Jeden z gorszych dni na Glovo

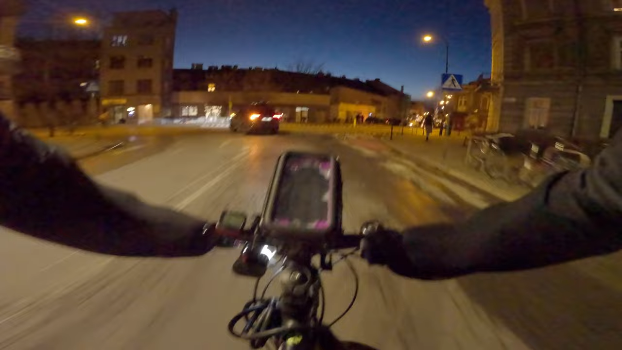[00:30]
Wszystko osiadło na nich. To nie miało prawa hamować. No i co?
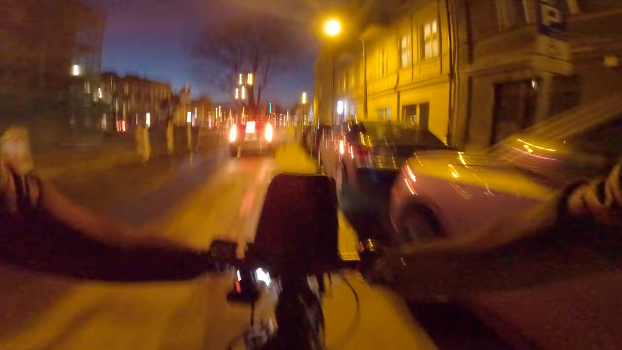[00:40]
Stój, panie, sobie przejadę. Dzięki. Już powinienem być na miejscu w sumie. Tu się nie mogłem wygramolić z domu.
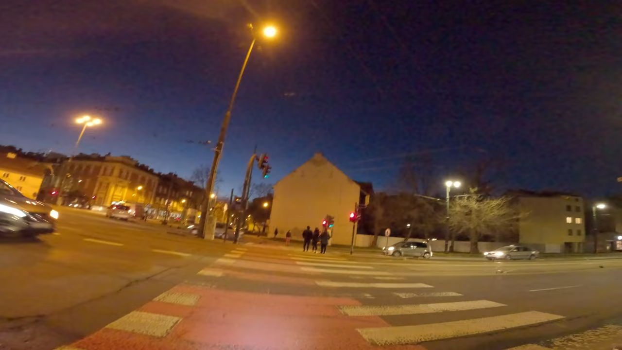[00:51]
Już nawet Glovo powiadomienie mi wysłał. Jak zarówno jaki klient, taki restauracja
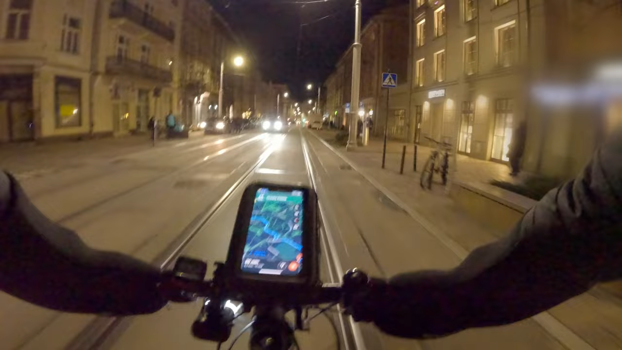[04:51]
Z traski na półtorej kilometra na 6. Gdzieś na prądnik muszę dymać. Powietrza miałem sobie dopompować w oponach też. Nie zdążyłem. Z początku zapomniałem, a potem już nie zdążyłem.
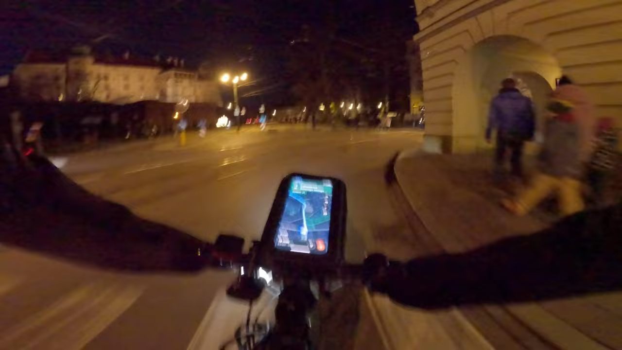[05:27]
Będzie lepsza przyczepność, ale troszkę bardziej się umęczę. Bym miał przejściówkę, przedstawię ten na byle jaką stację podjechał. Jest impreza. A, hamulce lepiej łapią.
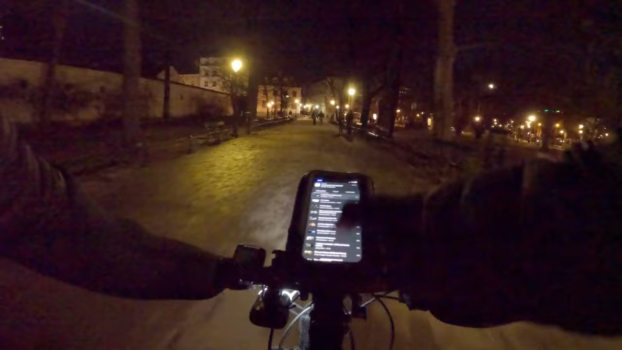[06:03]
No, to żebym skręcił. Baw się telefonem dalej. Nadajesz na innych, a to samo robisz.
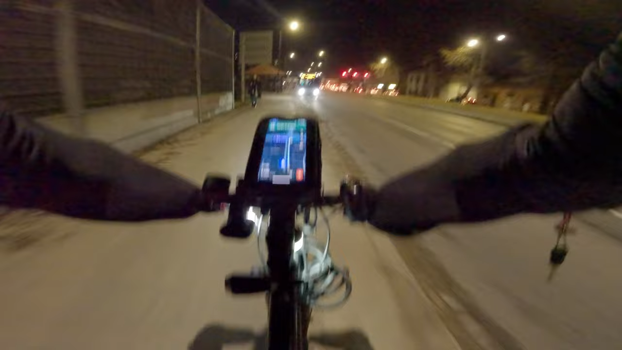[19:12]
Kojarzę tą drogę. Ja tędy jechałem, wtedy tak nieodśnieżone było. Ale tu kurwy leciały. I pomyślę, że pod spodem taki ładny asfalcik był. Teraz to się płynie tutaj. Jest to jakiś przejazd?
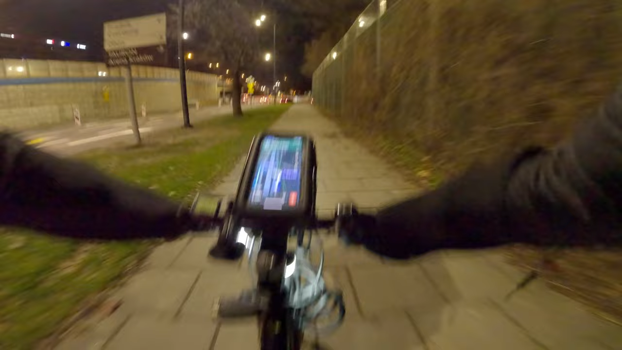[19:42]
Jest, dobra. Jeszcze ja, Gosiu. Dzięki.
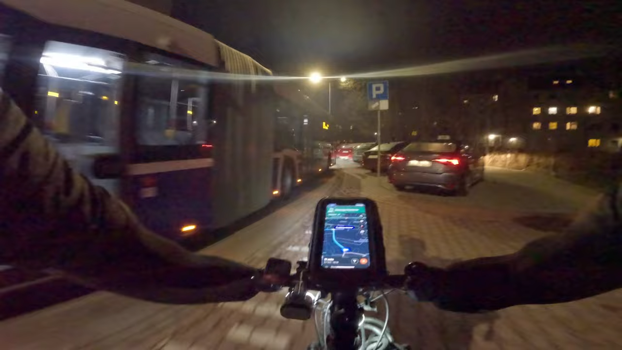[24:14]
Sklep chyba. Fajne elektryki mają. Chyba w dość dobrych pieniądzach nawet. To jest gdzieś skrót. W stadzie tu jechałem, jak śnieg był.